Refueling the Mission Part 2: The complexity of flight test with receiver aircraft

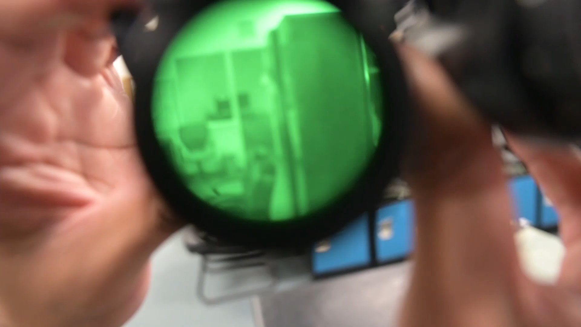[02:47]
You would really want to wear a pair of AVGs in the jet at night because you have a big bubble canopy and nothing's going to be quicker than a human eye.